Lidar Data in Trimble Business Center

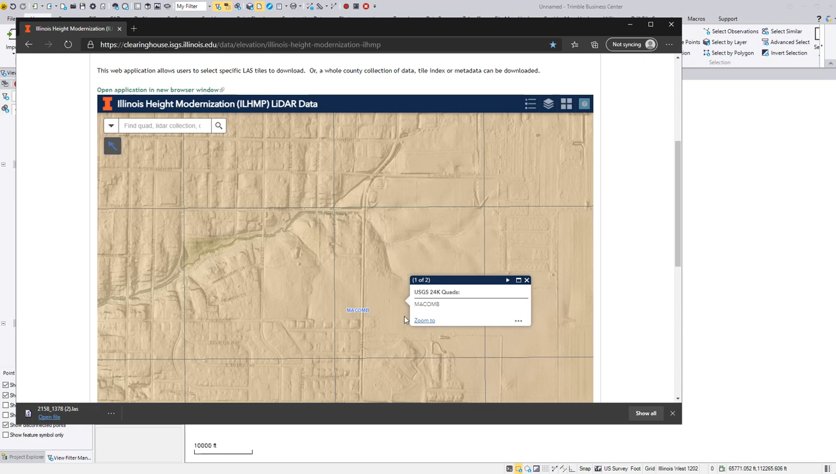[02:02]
I'm working right here in the middle. Click on the LES and download. So after that, I can close that.
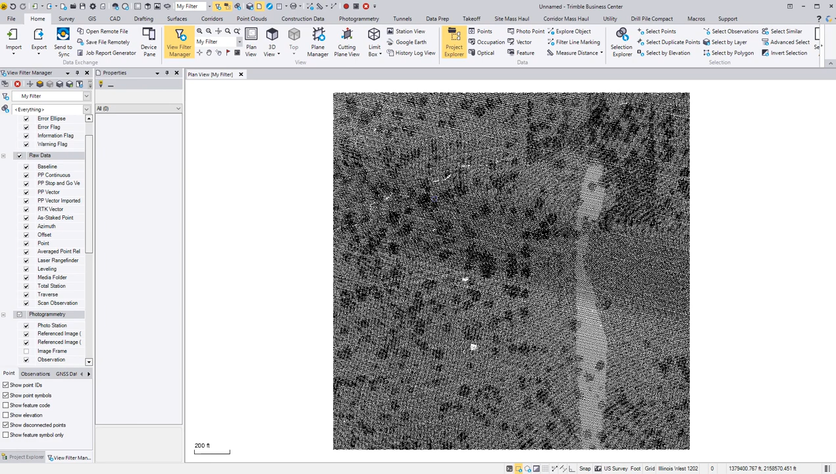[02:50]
There it brings in the first one.
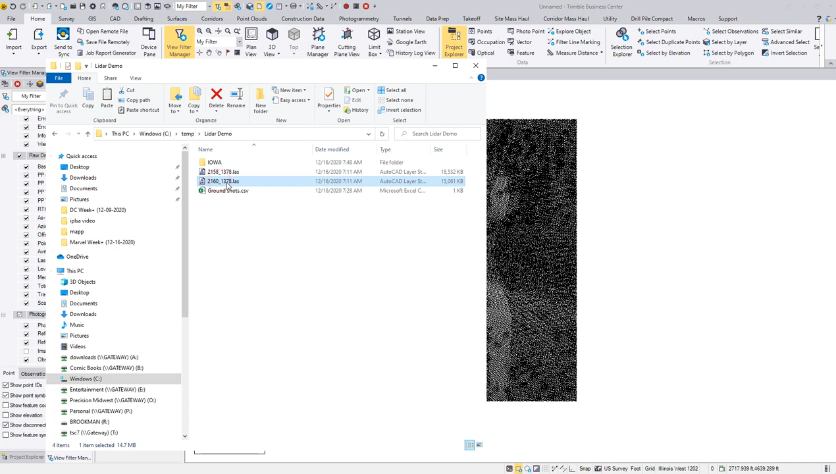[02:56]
And then here is the second one.
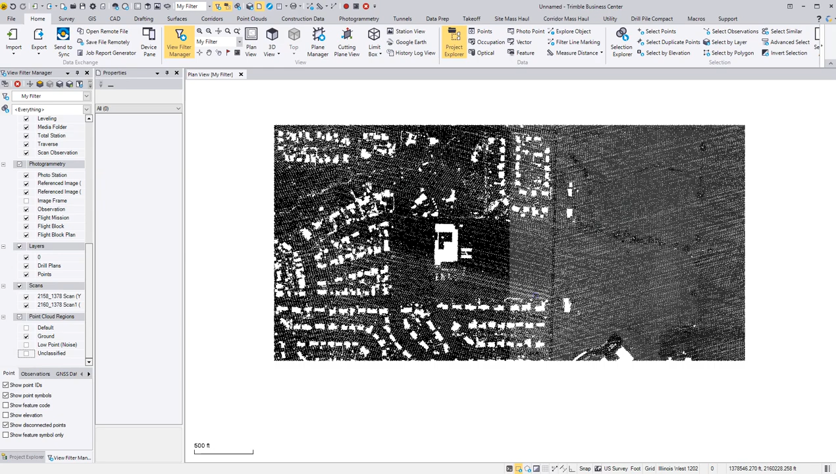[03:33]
So I'm just left with the ground. So what I want to do, before I go any further, I want to import some GPS points that are checkpoints.
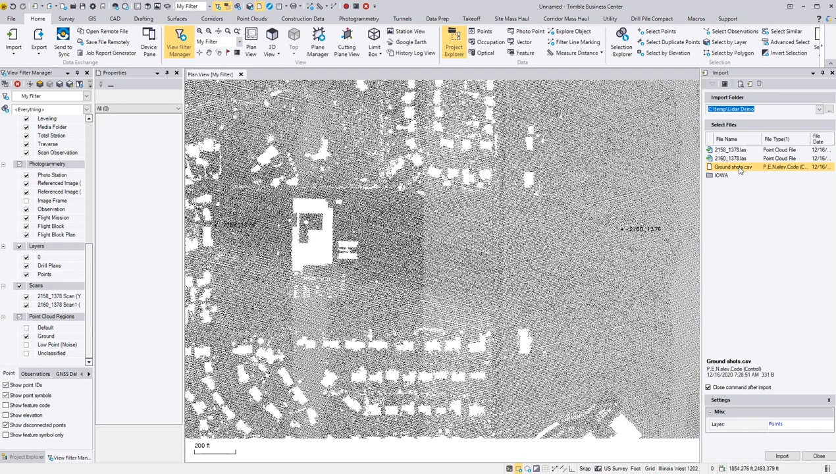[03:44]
So bringing these ground shots in, change this to Northern Easting Unknown, import.
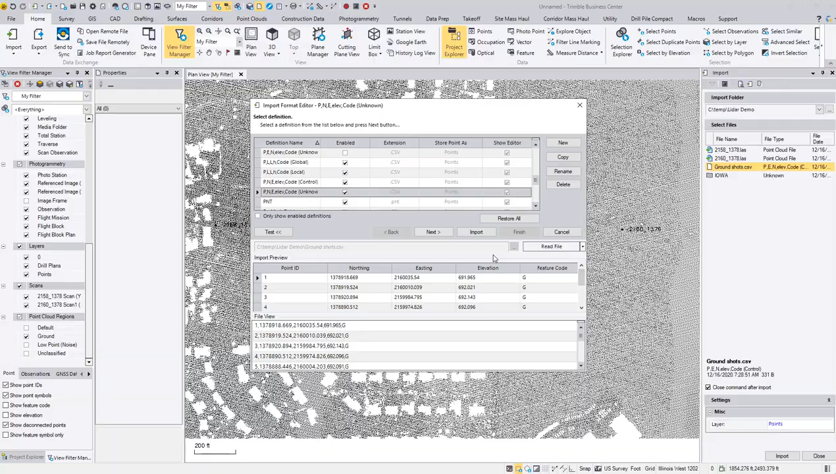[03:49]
And I can zoom back in there. So I can see this point from the cloud versus my shot point.
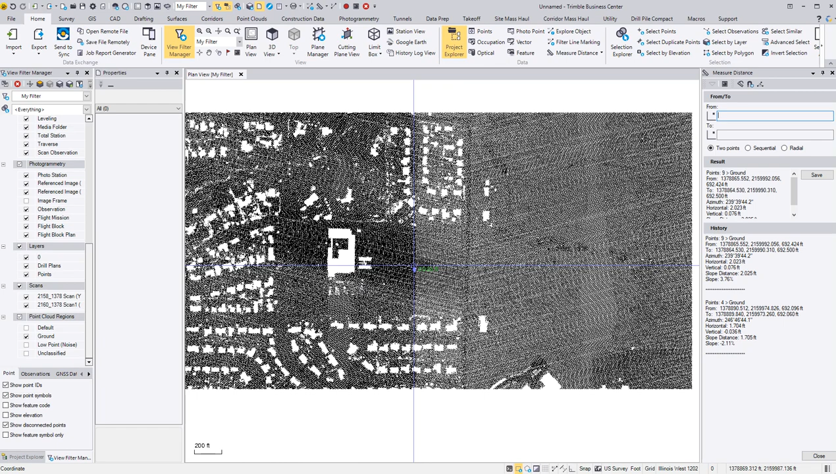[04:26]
So I can close this. I'm comfortable with that. I pick my left click on my point cloud, then go to the point clouds tab. Now I want to sample from sample region. I'm going to space those points out so I can build contours. So now I just sample this. I'm going to put my spacing five feet, but I want a five foot prefix on there. So five foot and store.
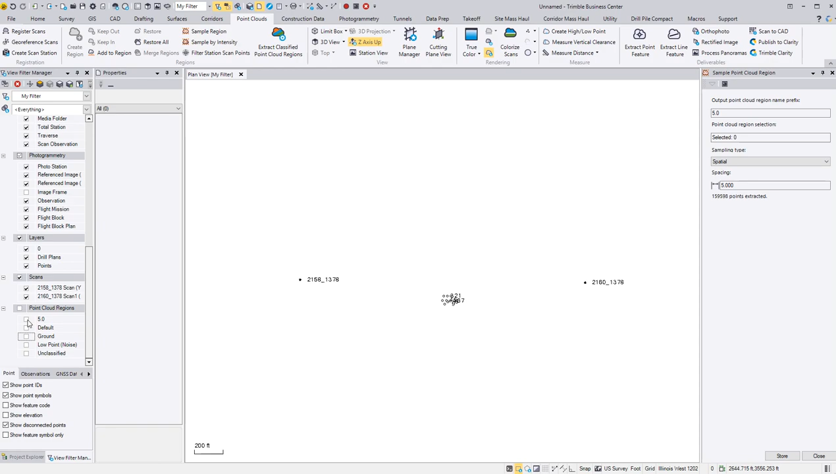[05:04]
So I can close this.
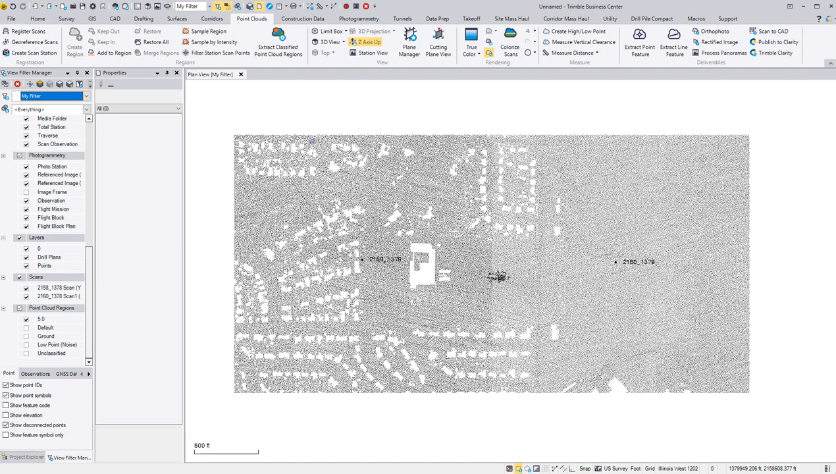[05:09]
I left click on that point cloud again, go to surfaces, create surface. And here I'm just going to name it. Select OK.
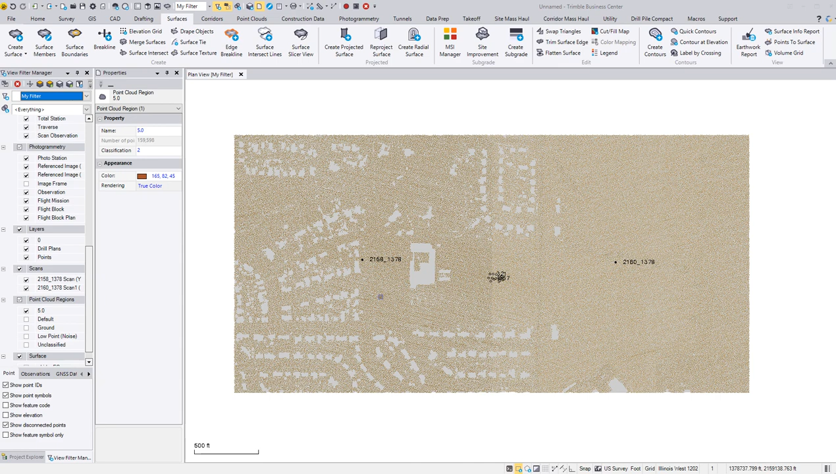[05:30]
And you can see it shaded gray. So now I can turn off my five old ground,
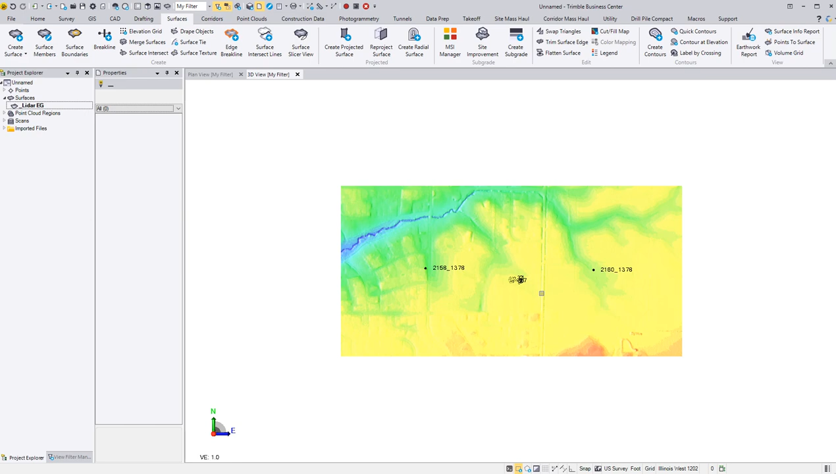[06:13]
So top row here, I have a 3D icon, which opens another tab here. Now I can go in there and I can pan around.
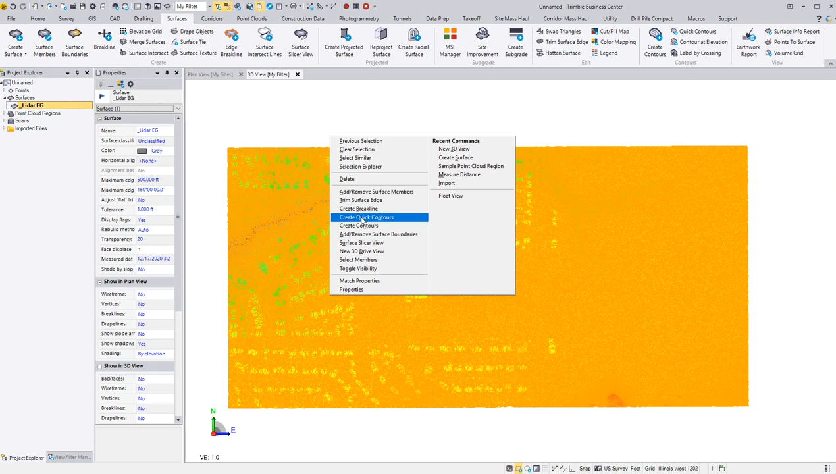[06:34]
Create contours.
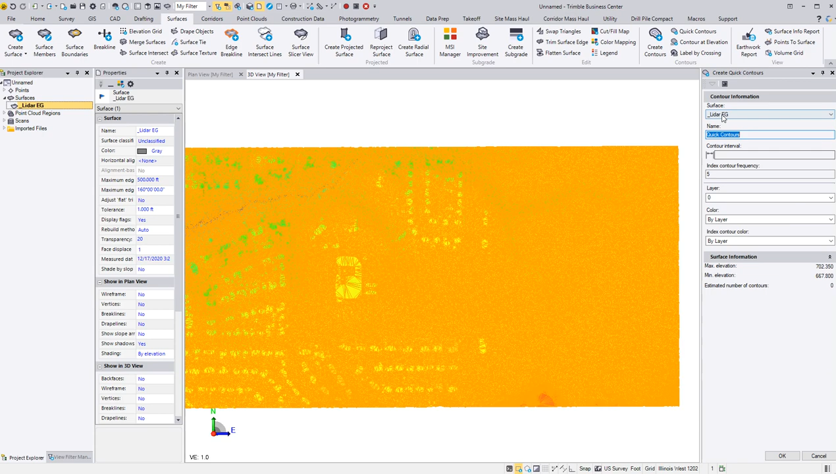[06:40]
There's my surface. If we had multiple surfaces in there, contour interval, we're going one foot because it's relatively flat through here. And layer, spacebar to create a new layer.